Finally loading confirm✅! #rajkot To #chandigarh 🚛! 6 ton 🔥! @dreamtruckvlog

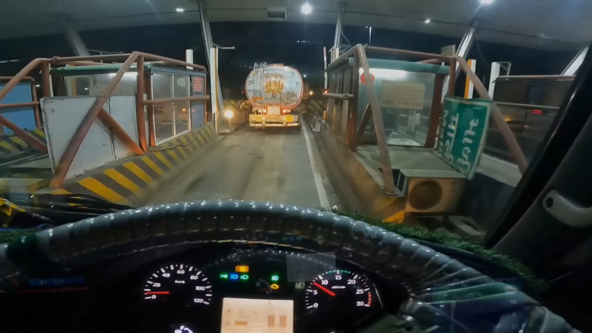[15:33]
लो जी चौथा टूल आ चुका है और चौथे टूल का प्राइस है आपको 230 रुपये।
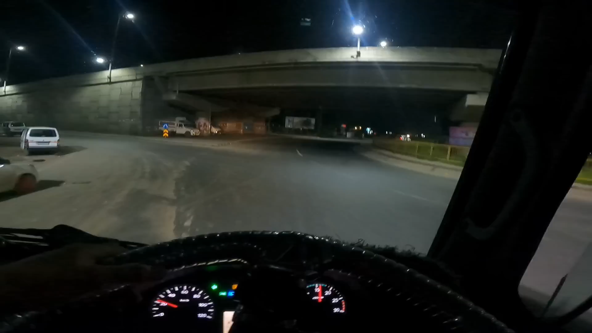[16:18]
फाइनली भाई अब छोड़ रहे हैं हम अहमदाबाद, ये मुड़ रहे हैं यहाँ से हिम्मत नगर उदयपुर प्रांतिज।
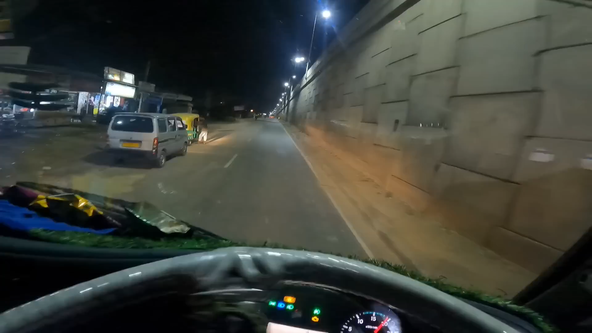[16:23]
2 बजे का टाइम था, आधा घंटा थोड़े से लेट हो गया है।